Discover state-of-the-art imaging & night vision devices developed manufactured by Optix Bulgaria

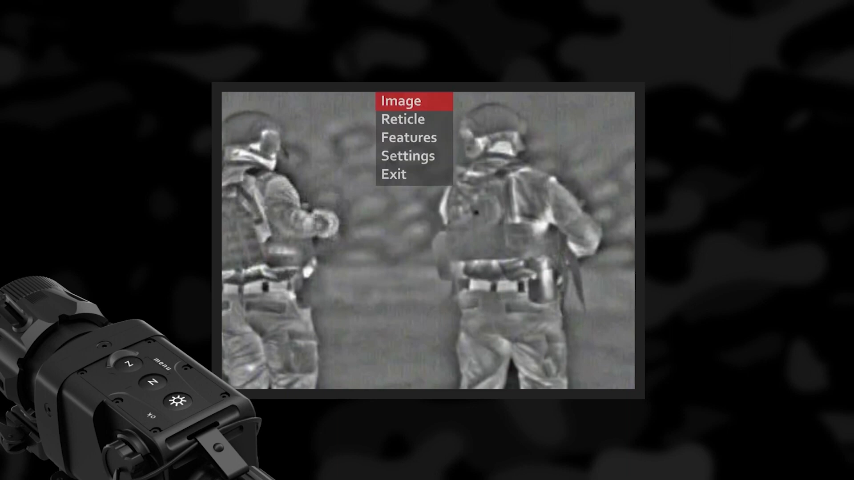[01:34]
It has a media board, GPS, a digital magnetic compass and it also has Bluetooth connection.